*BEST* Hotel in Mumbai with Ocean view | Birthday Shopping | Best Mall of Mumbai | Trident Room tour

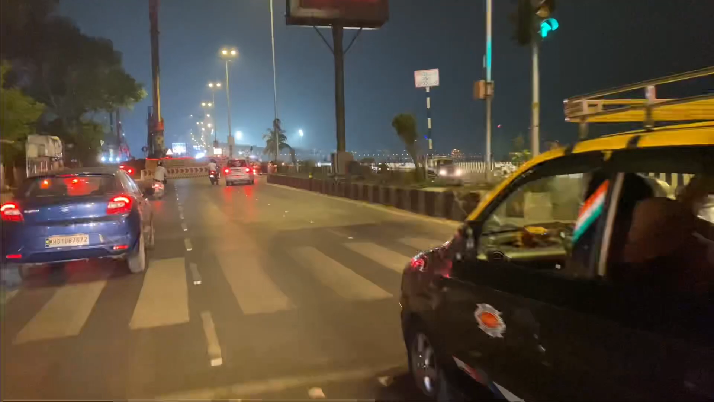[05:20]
This is our way back to our hotel. And, look at this, guys. This marine line area.